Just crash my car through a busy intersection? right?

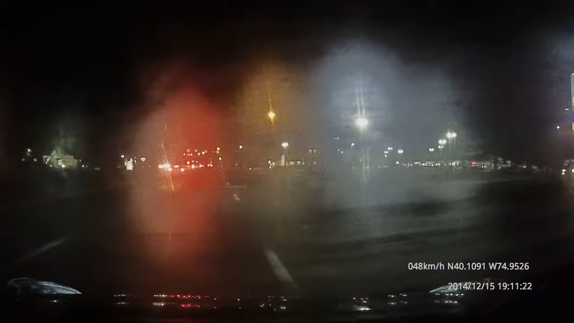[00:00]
okay here's this guy behind me i don't see him yet i don't know he's there yet i'm coming up to my turn on mechanics go road gun turn right light is red as you can see i have active traffic passing in front of me i can't turn okay the other light has a green and there's cars there so i stop now you'll see me move forward a little bit because he beats the horn
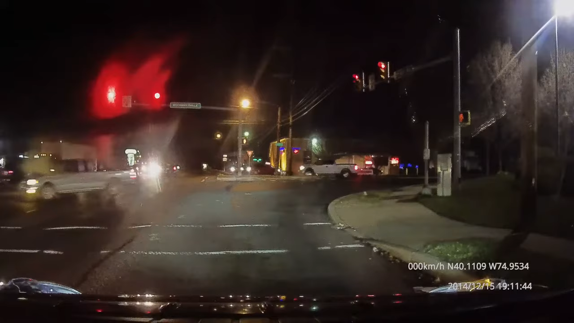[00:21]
i'm not sure why see right there i don't know why he beat the horn dude the light's red and i got cars passing in front of me they have dedicated turn arrows to turn left in front of me i can't go now i was gonna go after the car passes from me but he laid on the horn again so i said screw it stopped i figured okay he'll get the message move forward again he hits the horn again so i was like screw it i'm gonna sit here until the light turns green you dipshit and now um after the light turns green